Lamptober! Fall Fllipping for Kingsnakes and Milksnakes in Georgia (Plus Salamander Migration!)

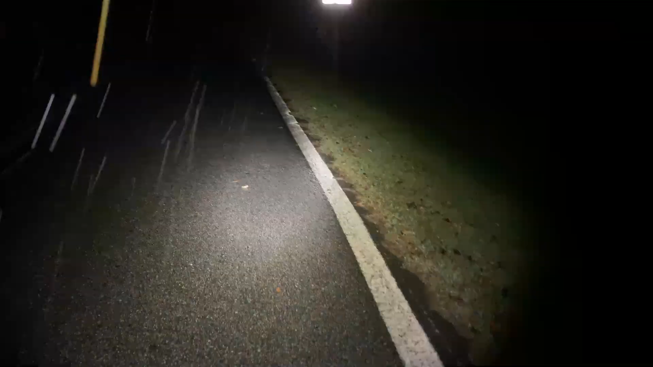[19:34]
the rain has kind of shifted into more of a gentle mist which i actually prefer because it doesn't soak me
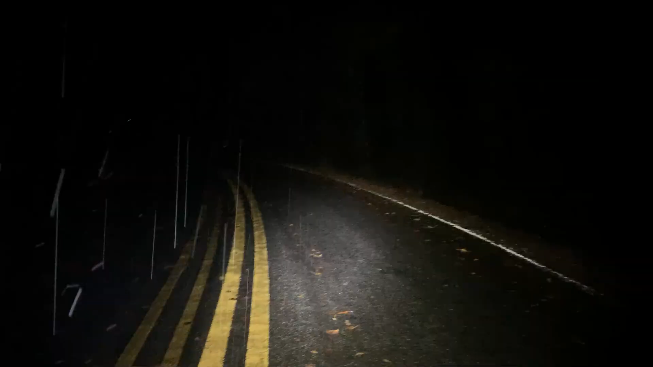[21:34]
and just a little bit past where i talked to you guys last big marbled salamander number three